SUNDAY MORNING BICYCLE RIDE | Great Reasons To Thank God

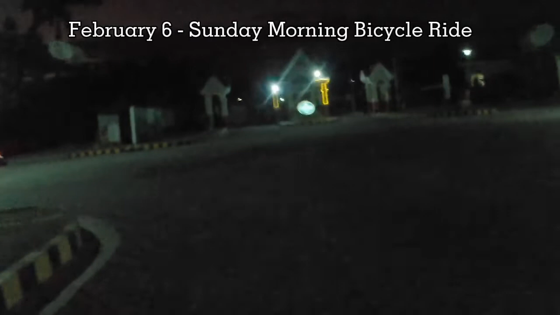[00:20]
And today is February 6th and we're gonna have a short ride using our bicycle around SM Rosario.